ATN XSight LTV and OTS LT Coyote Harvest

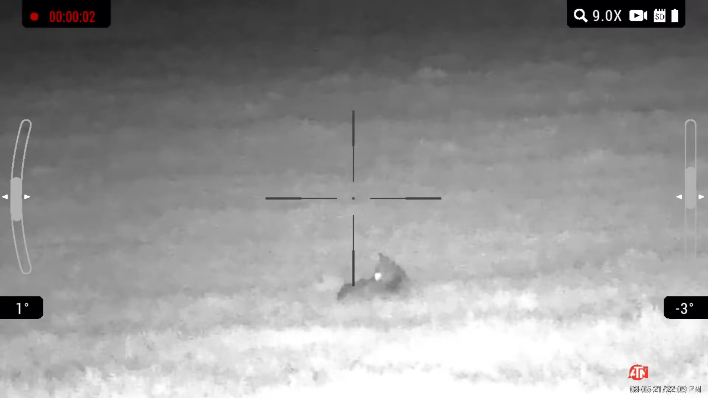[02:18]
I'm shooting at the bedded coyote and I shoot right over top of it it happens regroup
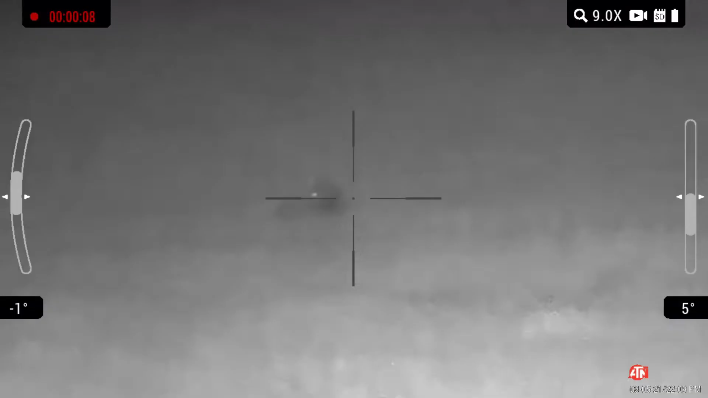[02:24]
I missed that coyote it takes off and goes to the left all I do is I rotate up in check the wind and I come in facing my lease